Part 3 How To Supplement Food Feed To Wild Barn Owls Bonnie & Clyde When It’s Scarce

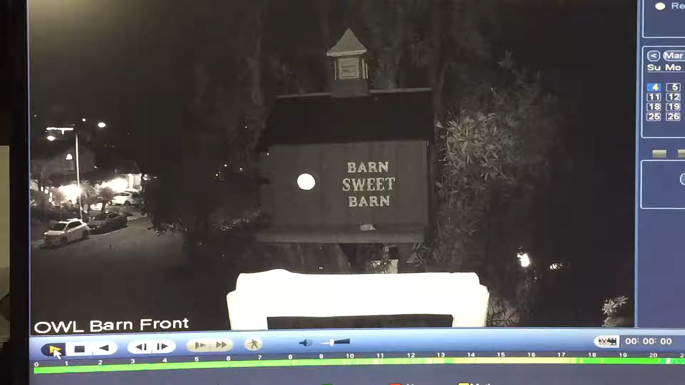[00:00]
Well, it looks like this trick is gonna work Clyde comes in and lands on the deck Finally sees the rat Picks it up Goes to his regular roosting spot. That's where he spends the majority of his time And eventually he takes it over to